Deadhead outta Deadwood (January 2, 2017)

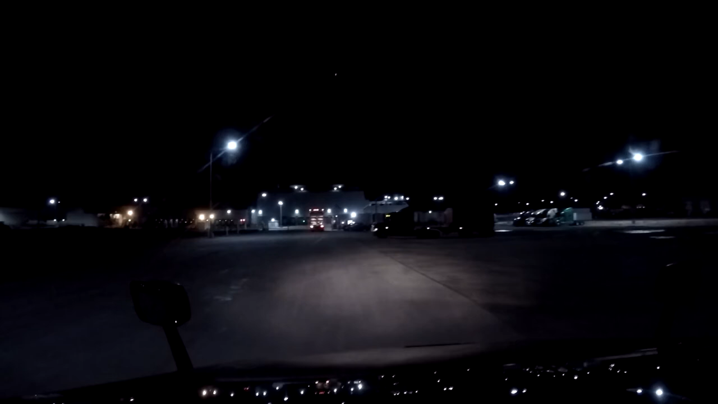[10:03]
Let's stop here. Let's stop here. Let's stop my tandems.
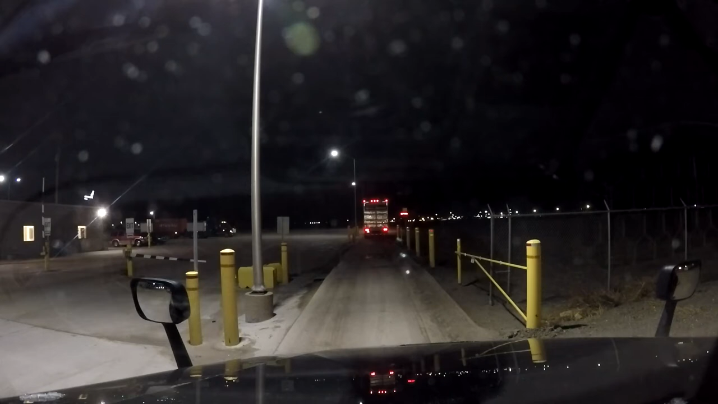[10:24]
Okay. Turns out, our trailer was ready. I dropped my MD. I've got my loaded trailer. And we just have to weigh the thing. And luckily, they provide precisely the scale crust heaters. Certified, supposedly.